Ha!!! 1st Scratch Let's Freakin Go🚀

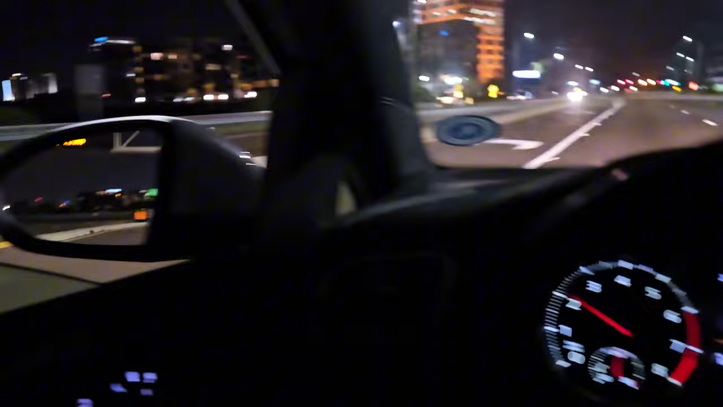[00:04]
No one though, check it out. And there's no one on the road, dude. We're at Tampa Bay, baby. Tampa Bay area.
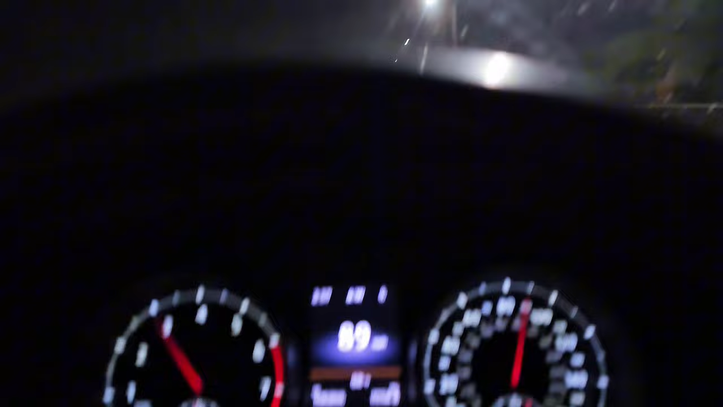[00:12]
It's a little late. It's 2.37. But I had to be live, guys. Look how beautiful it is. I'm gonna park down, man. I need to hurry up. I need to hurry up. Alright.